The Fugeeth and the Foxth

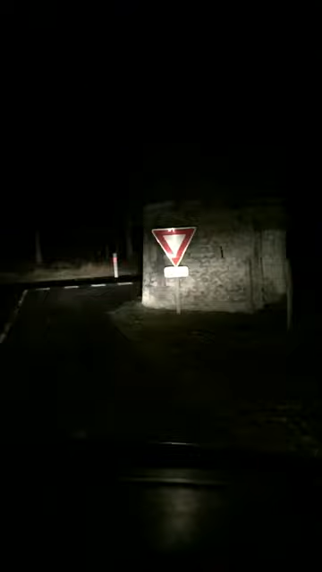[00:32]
That's a tiny little circular house. I think people go in there to masturbate. That's just a tiny little bridge for a tiny little stream. Look at this frog.
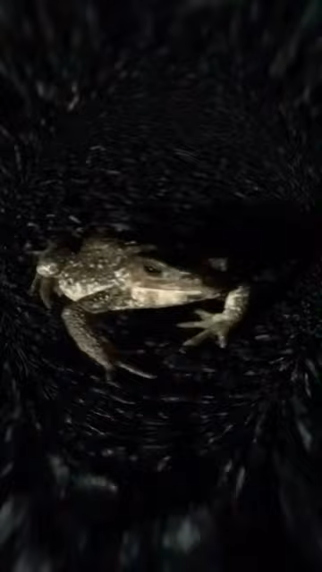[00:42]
He's all here on his own. All out alone on his own. Tiny little frog. That's a little spiky hedgehog. He's scared too.
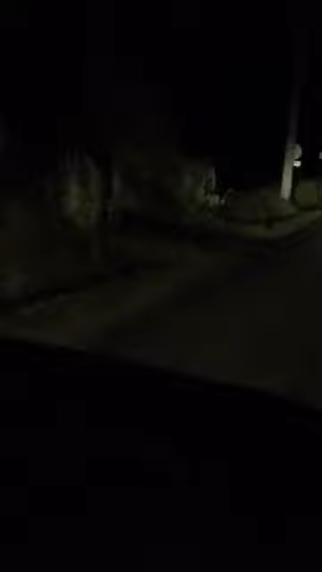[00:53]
He's running away. Scamping away. Tiny little scared hedgehog. Like, what have I got myself into here? Like, it's murder.